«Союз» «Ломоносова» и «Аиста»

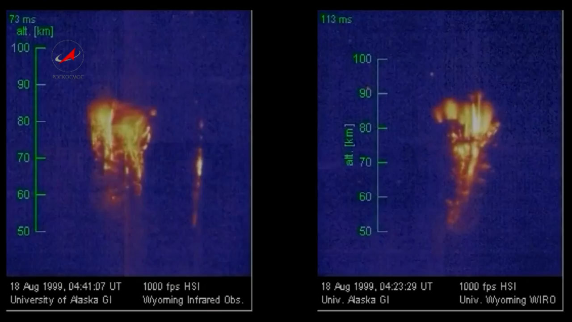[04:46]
В верхних слоях атмосферы — голубые джеты и красные спрайты. Это яркие вспышки от электрических разрядов на больших высотах.